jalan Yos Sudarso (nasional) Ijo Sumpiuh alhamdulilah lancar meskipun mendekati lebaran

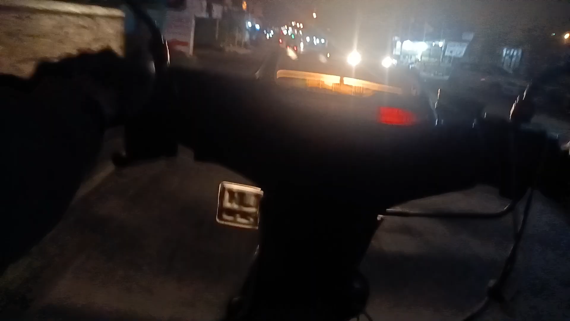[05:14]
dan pasti sudah mantap ya. Pasar tambak. Pasar tambak ini ramai sekali.